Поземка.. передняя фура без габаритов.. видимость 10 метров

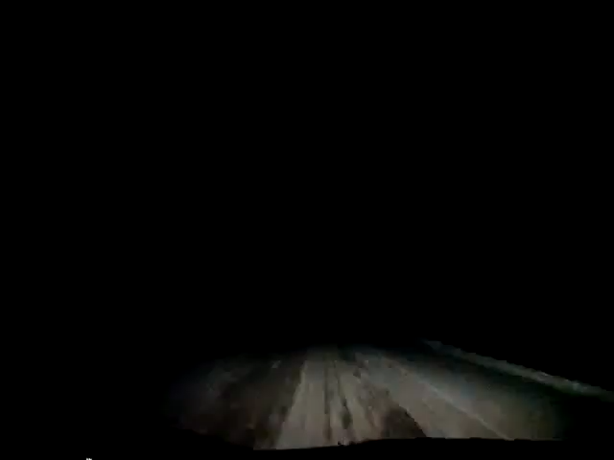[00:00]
впереди едет утыр, короче, без габаритов, без них, без ни хрена.